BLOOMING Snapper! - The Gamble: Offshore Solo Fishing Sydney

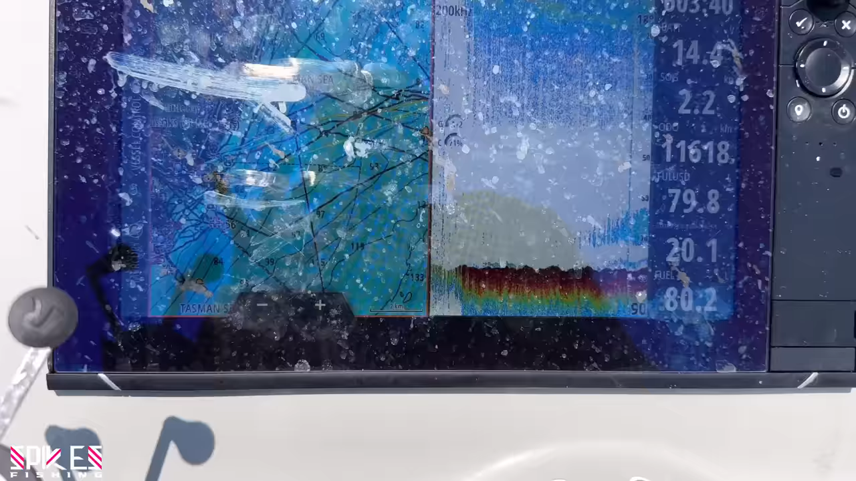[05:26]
I was distracted because this was on the screen while I was talking just then. I'm at a 78 meter mark.
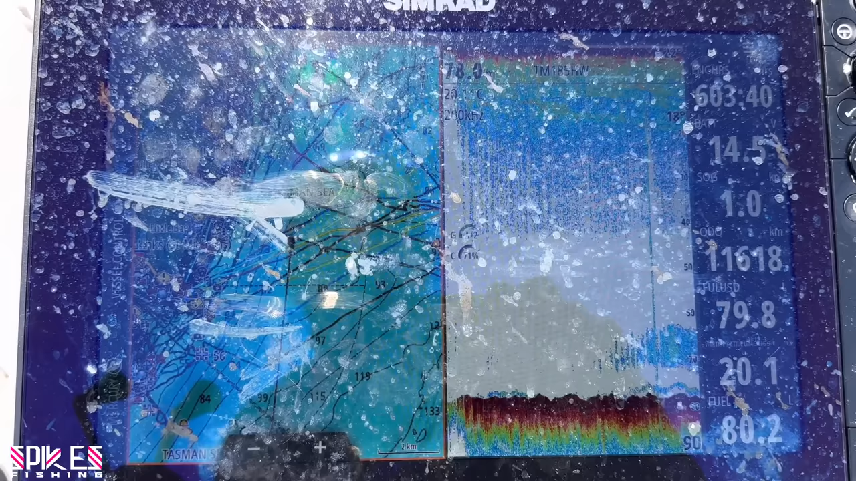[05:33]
Am I lost? No, I'm not lost.
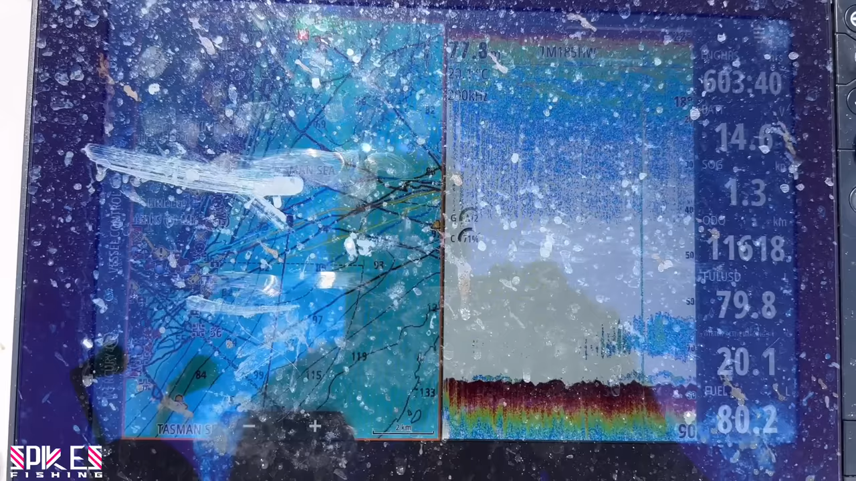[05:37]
I'm gonna drop a bait down here. That's bait.
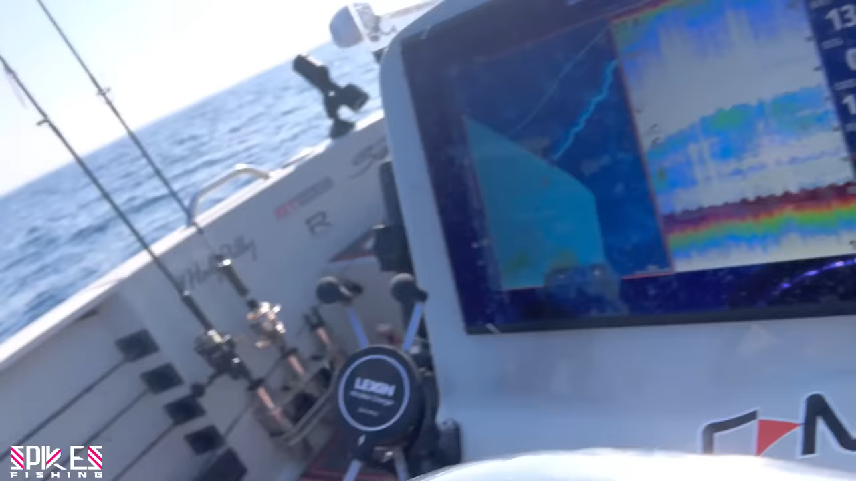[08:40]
That's bait. That's a lot of bait.
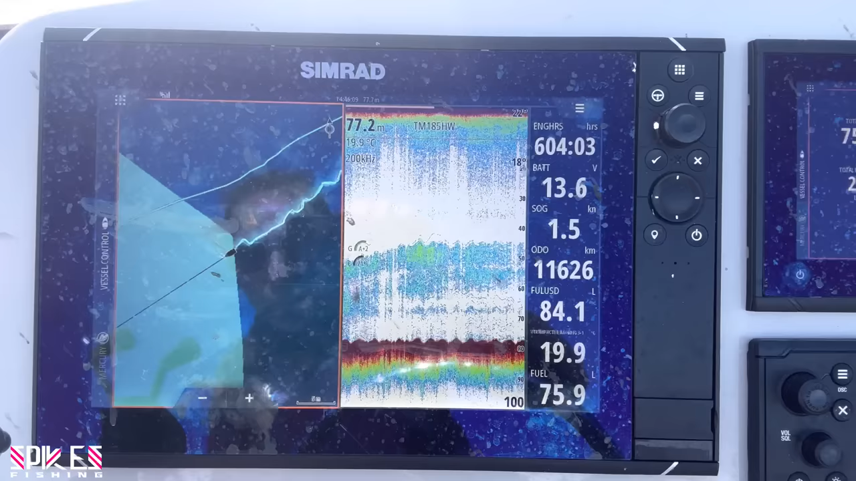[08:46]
I don't know what I'm gonna do from here, but if it's any good, we're gonna have a video to watch.